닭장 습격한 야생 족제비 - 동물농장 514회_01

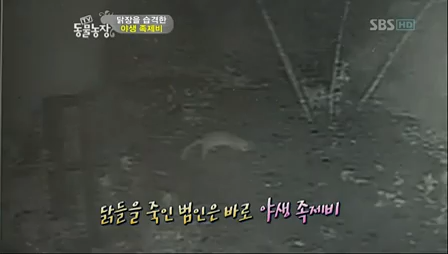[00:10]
녀석은 바로 야생 족제비라는 것 하지만 밤이 늦은 만큼 지금 당장 포획작업을 시작할 수는 없는 상황
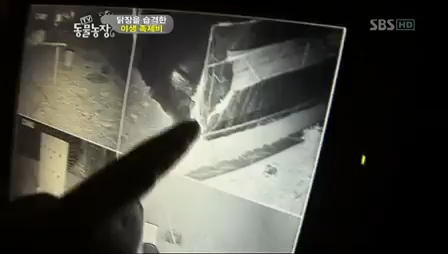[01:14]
드디어 화면에 포착된 족제비 한 마리 또다시 제발로 농장을 찾아든 것이다